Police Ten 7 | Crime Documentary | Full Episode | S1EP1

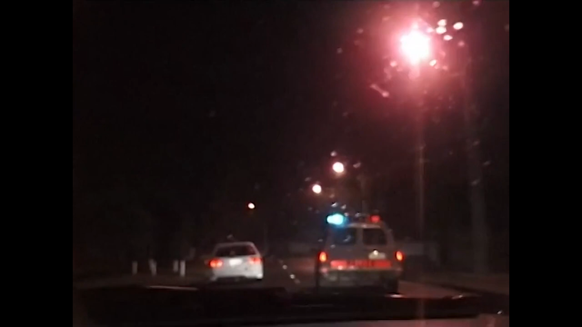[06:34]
and the car is now moving at more than 100 kilometres an hour, and it's weaving from side to side.
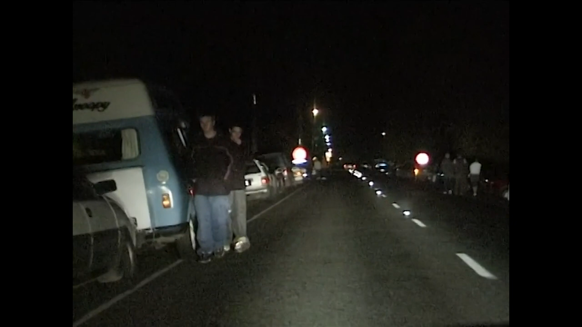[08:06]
As you can see with the numbers of cars and people here, it may not be prudent to close it down
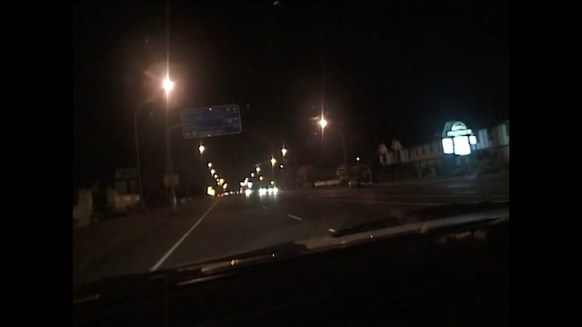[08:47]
But just outside the police dog base, a car speeds past at more than 150 kilometres an hour.